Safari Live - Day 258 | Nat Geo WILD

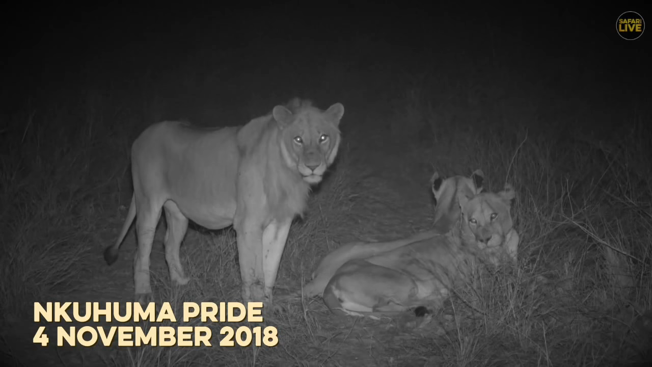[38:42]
The Talamati male is reaching sexual maturity, although he hasn't quite figured out exactly what's happening just yet. Amber Eyes seems to be coming into estrus, as well as one of the sub-adults, all three together causing some confusing times.
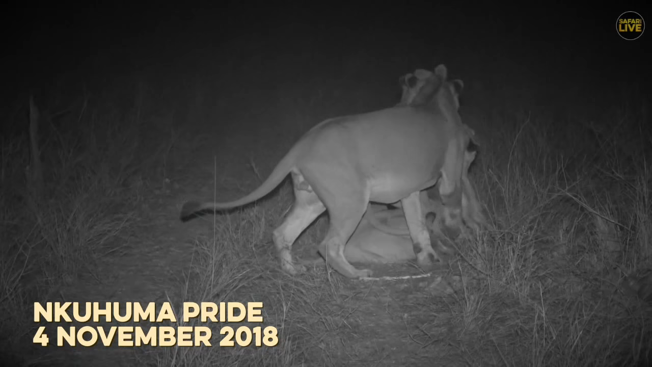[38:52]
However, this doesn't seem to be affecting the dynamics of the pride. It, however, might attract the attention of the evoker males, which would spell disaster for all the young boys hanging about with the Nkumas.
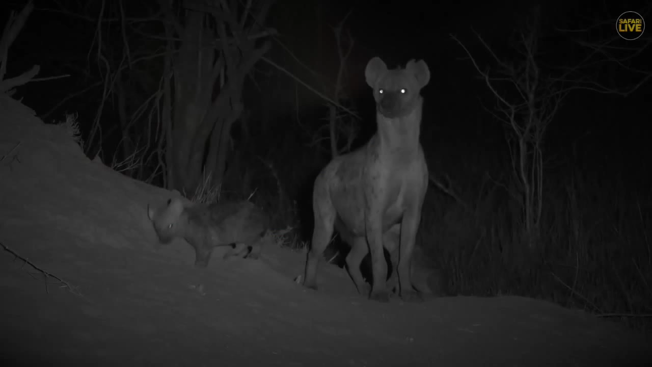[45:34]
And there she is, proud mother of two little raisins.
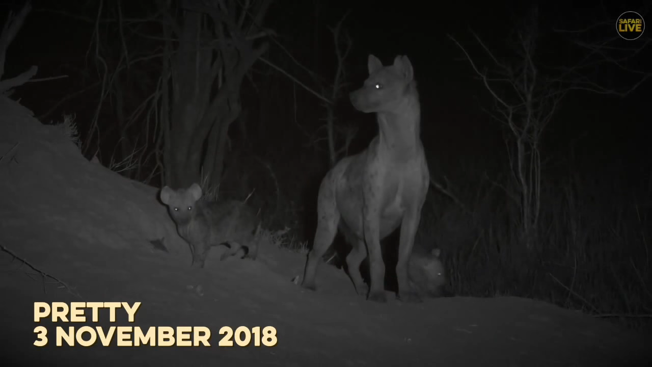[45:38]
For surely they are raisins, those cubs. They really, that's exactly what they look like.
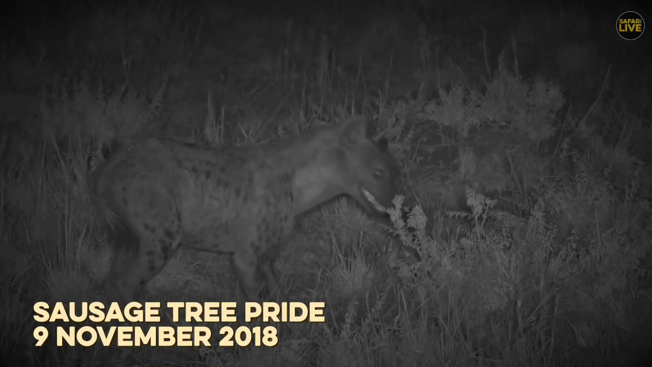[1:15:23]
Now imagine that you're injured and sick, unable to run. Suddenly, eyes reflect in the darkness, their beam cast straight at you. What do you do? Well, obviously, the first thing is utter a vicious profanity. But then what? Lie down and accept your fate? Or somehow, fueled by adrenaline, find the reserves to overcome the pain and survive?
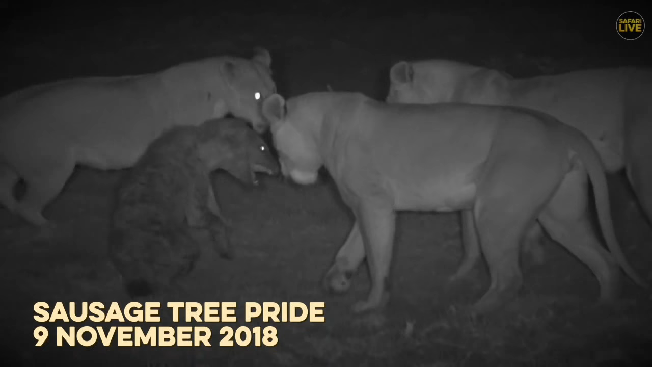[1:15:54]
Even if it is just for a little while longer. So an utterly remarkable clip there of a hyena seemingly on its last two legs.